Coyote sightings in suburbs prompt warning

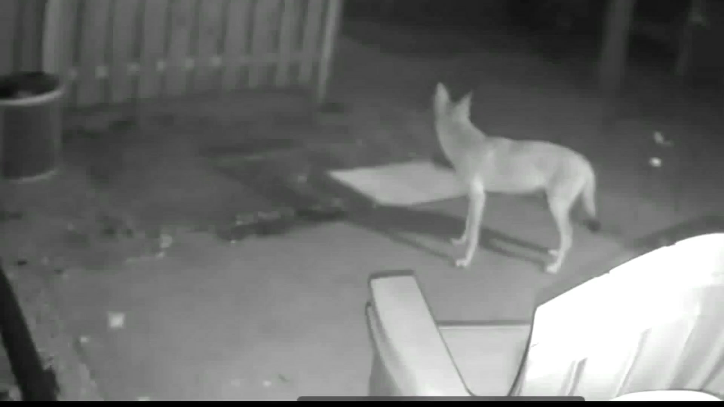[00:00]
All right, welcome back. If you have small plants, you'll want to pay a close eye on them this time of year. It's coyote mating season right now, which means those animals can be more aggressive. Several central Indiana homeowners have posted videos of the animals sniffing around their backyards and patios.
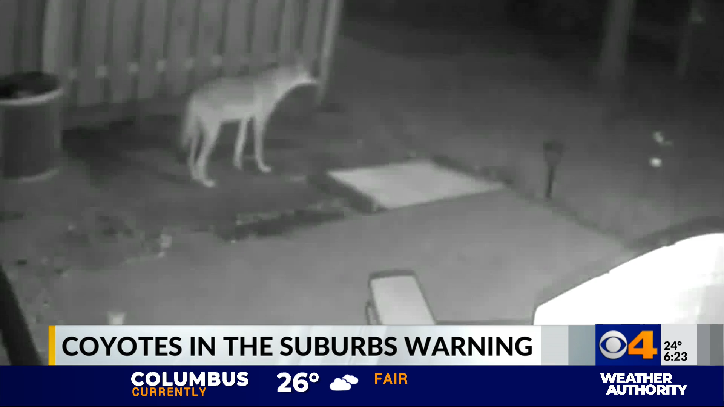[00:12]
I looked at my camera and I thought, oh my gosh, that's a coyote.